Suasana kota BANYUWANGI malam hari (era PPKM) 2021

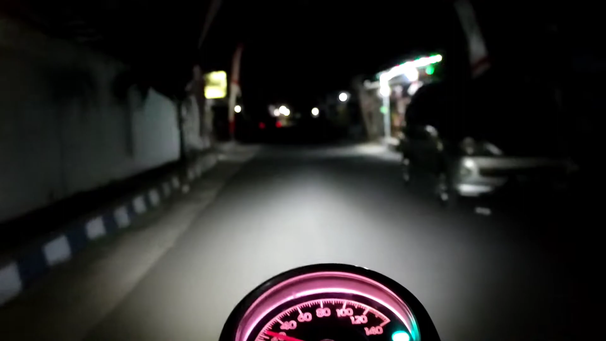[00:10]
Ini juga badan lagi kurang fit, tapi perlu udara segar. Jadi kita jalan-jalan keliling kota Banyuwangi, melihat bagaimana suasana kota Banyuwangi di malam hari di masa PPKM. Saya mohon maaf apabila kualitas audio ataupun videonya kurang memuaskan ya, karena kita hanya pakai perangkat simple minimalis ya, low versi low budget ya, low of the low budget.
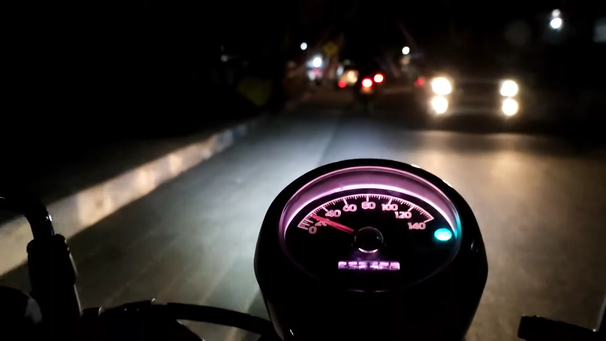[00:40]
Jadi ya semoga ini tetap bisa menjadi gambaran ya untuk jalan-jalan malam hari di kota Banyuwangi itu kayak apa sih kalau PPKM. Ya semoga video ini bisa menjawab ya. Oke, kita lanjut.
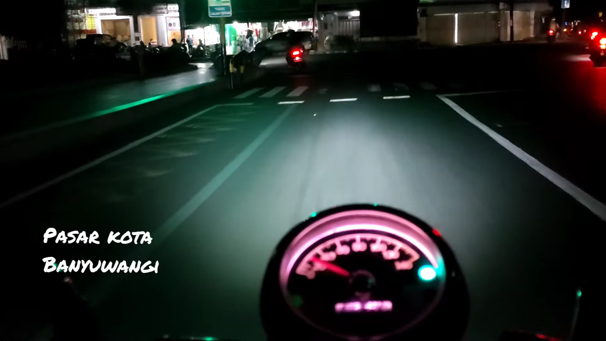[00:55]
Pasar kota ini, pasar pusat kota ya.
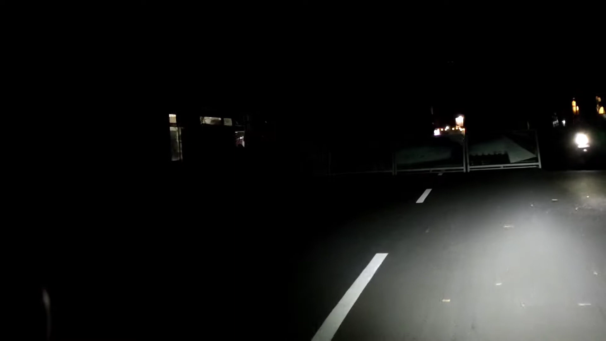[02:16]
Di depan kita itu juga sebetulnya bambu-bambu ini ada lampu warna-warni, lampu hiasnya ya, tapi
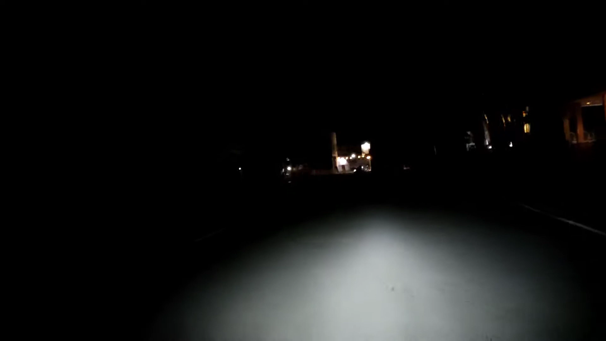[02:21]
nggak kelihatan, gelap, nggak dinyalakan sama sekali. Gitu.
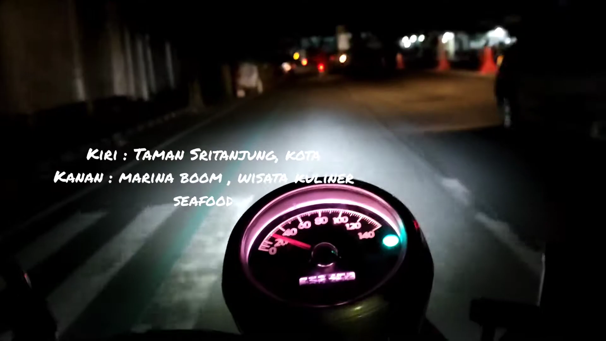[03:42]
Nah, bundaran PLN ini kalau ke kanan jurusannya ke Pantai Marina Bum atau tempat kuliner seafood ya,
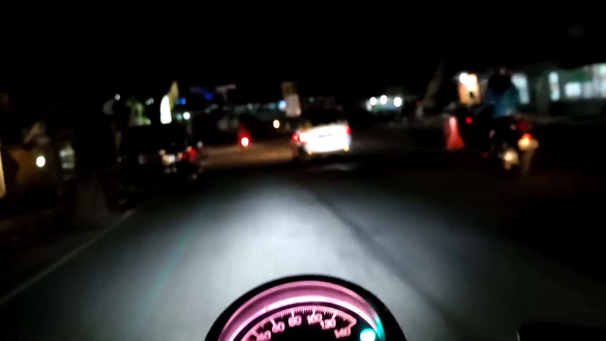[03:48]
seafood lokal.
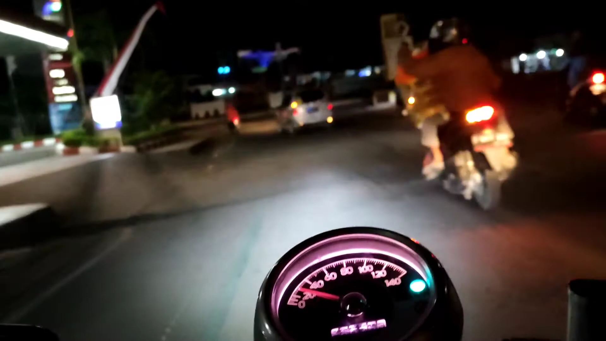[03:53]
Kalau ke kiri kita akan ke Taman Sri Tanjung. Nah, sekarang kita belok kiri dulu. Kenapa bundaran PLN? Ya ini sebelah kanan kan PLN. Ini adalah Taman Sri Tanjung ya. Nah, ini taman yang wah menurut saya paling keren di tempat saya.
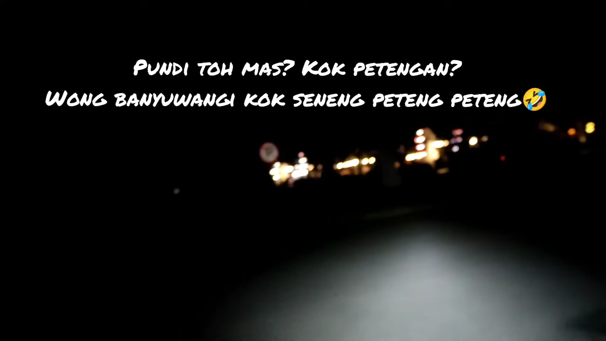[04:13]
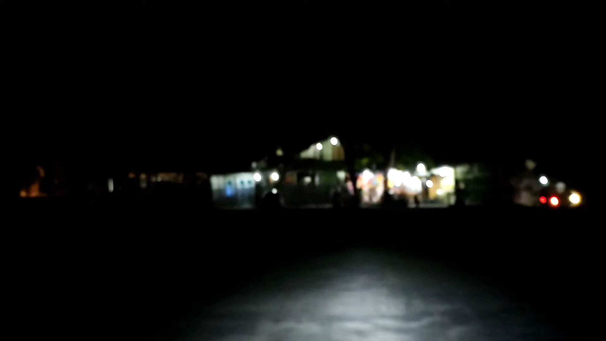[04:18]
Gede, banyak fasilitas publiknya. Tapi sayang nggak kelihatan itu tadi. Ini karena lagi PPKM. Terus itu mobil buat donor darah PMI selalu setiap hari di situ.
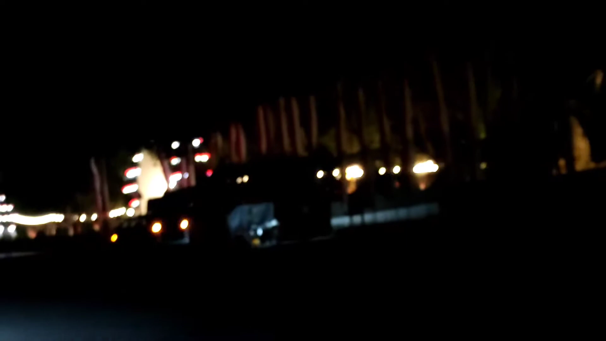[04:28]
Sebelah kanan ini adalah gedung pendopo, gedungnya untuk kegiatannya Pak Bupati dan tamu-tamunya.
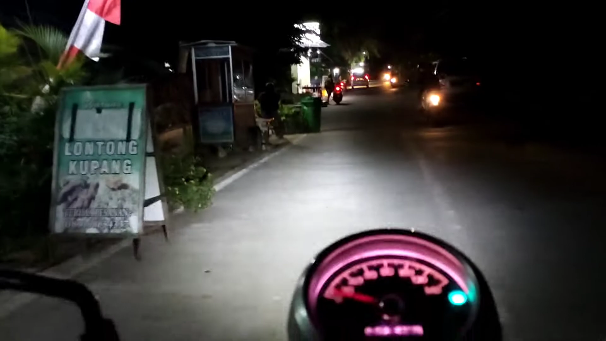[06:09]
kita masuk kawasan sentra kuliner seafood ya, di kota. Jadi di Banyuwangi kota kita punya kawasan sentra kuliner seperti di sebelah kiri ini, ikan bakar jaran koya.
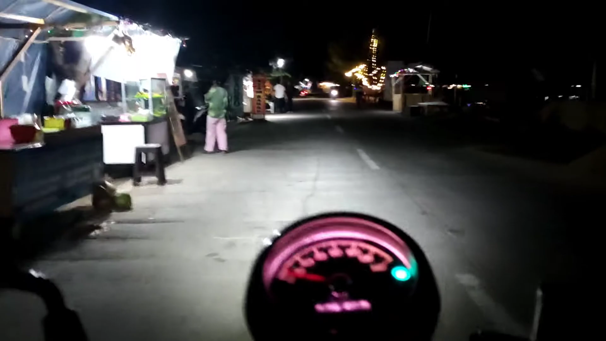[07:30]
Nah ini tinggal pilih mau apa saja, ada bakso, tempe penyet, ayam bakar, ikan bakar, bahkan fish market pun juga ada.
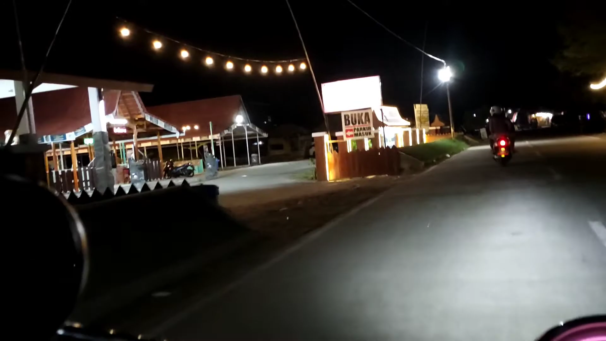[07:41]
Nah ini fish market yang kalau pagi hari ini menjual dan menyediakan
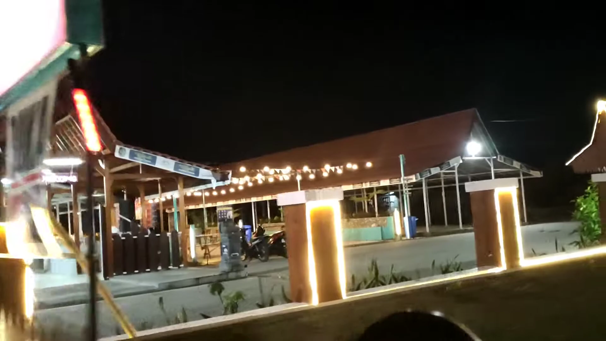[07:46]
masakan-masakan dan ikan-ikan segar.
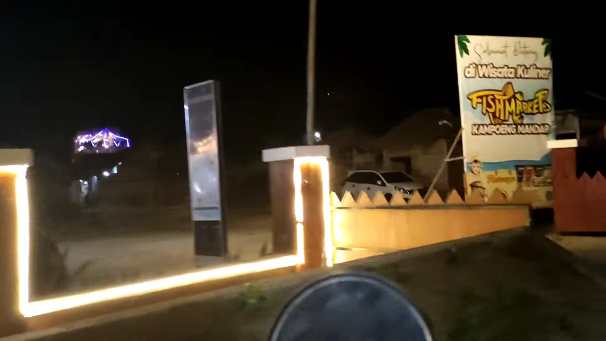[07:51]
Sorry, bukan masakan ya, ikan-ikan segar.
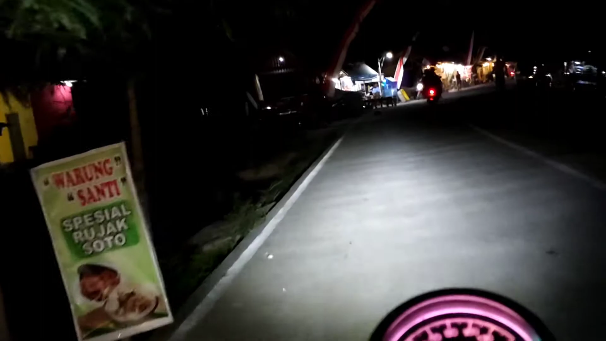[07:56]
Ya karena sebelah kanan kan ini kan muara dekat pantai, jadi ya profesinya nelayan.
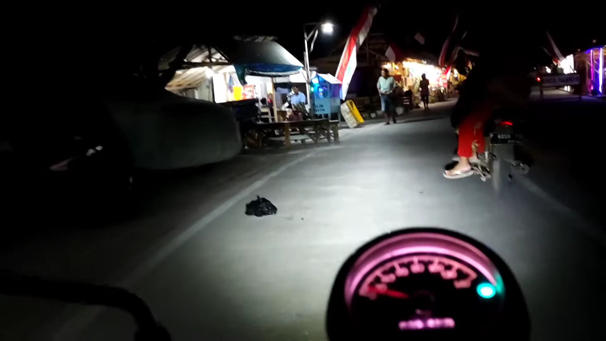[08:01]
Kalau mau cari ikan segar langsung dari laut ya di situ tadi. Nah, ini kan tuh juga ada restoran apa kafe yang PPKM, sekat-sekat plastik.
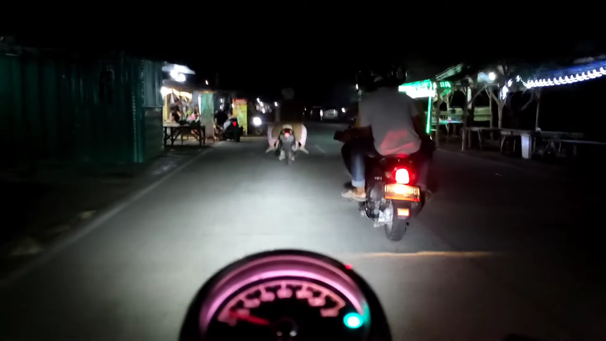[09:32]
Jadi setelah ini ya sudah nggak ada, habis. Tapi ini sudah lebih dari cukup ya. Misalnya buat wisatawan yang mau berkunjung ya oke. Nah sekarang kita akan belok kiri. Nanti kemana tembusnya? Nah kita lihat saja di mana tembusnya.
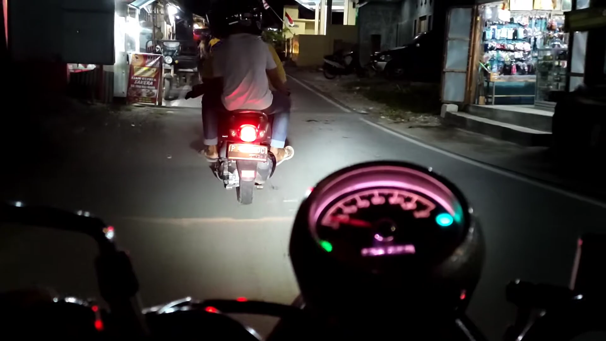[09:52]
Ini kita melewati kampung Arab ya, namanya ini kampung Arab karena mayoritas di sini penduduknya ada keturunan Arab ya, makanya kita namakan kampung Arab. Dan kalau mayoritas Cina kan namanya pecinan, ya, jadi kalau Arab ini ya ya Arab bukan Arabnan ya. Nah tuh Pak polisinya sudah, oh ambulan, kayaknya Pak polisi ambulan, nggak tahu apa ini.